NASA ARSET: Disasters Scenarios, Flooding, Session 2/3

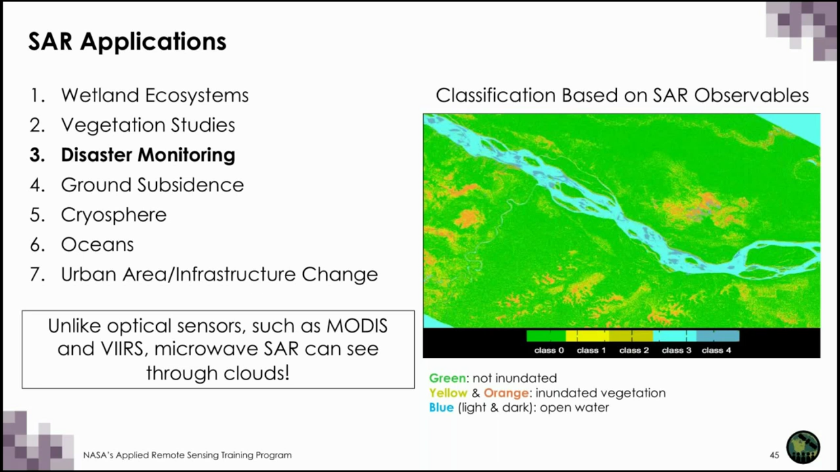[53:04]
And then blue is open water. So that's water where there's no vegetation over it. And as mentioned earlier, microwave can see through clouds. It allows us to make measurements of the land surface, regardless of pretty much any type of weather condition.
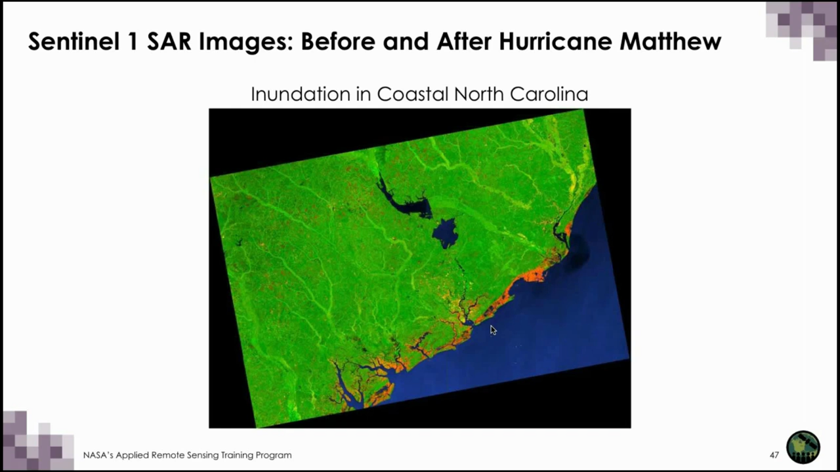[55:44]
So these SAR images, their original resolution, the grid resolution is 10 meters, but after processing, it's actually about 50 meter resolution.
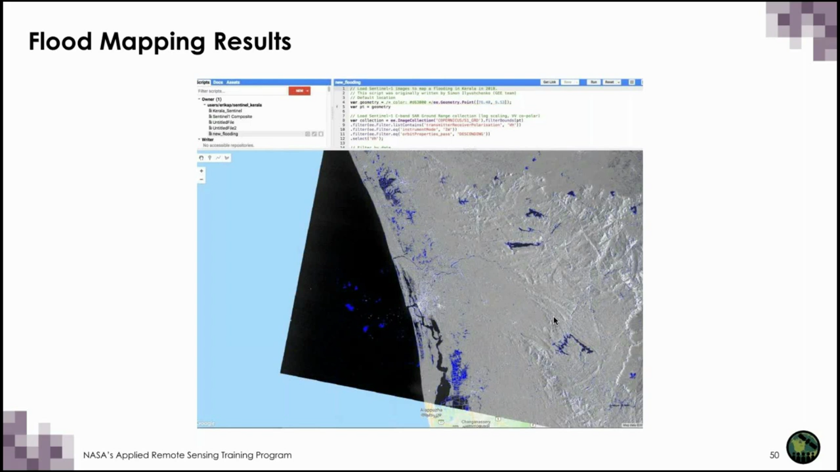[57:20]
So we have a SAR image from before the event and a SAR image after the event, and we applied a threshold. So the blue areas that you see here are areas that were inundated.